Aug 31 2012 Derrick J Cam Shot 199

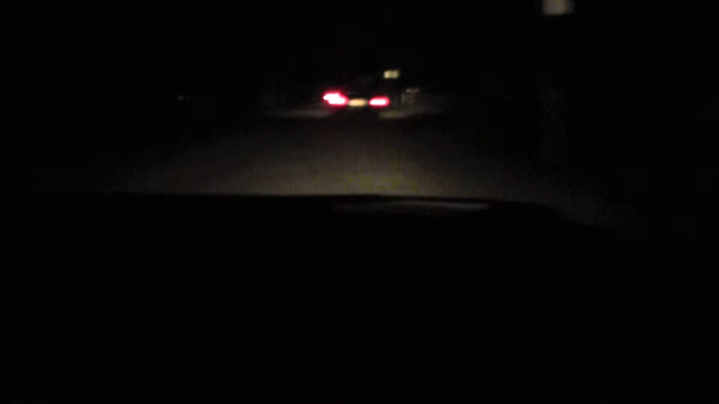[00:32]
It's like his lights are acting in a strange way. They just went off. But earlier, some of the lights were showing. Yeah, we've seen that too, with the lights in.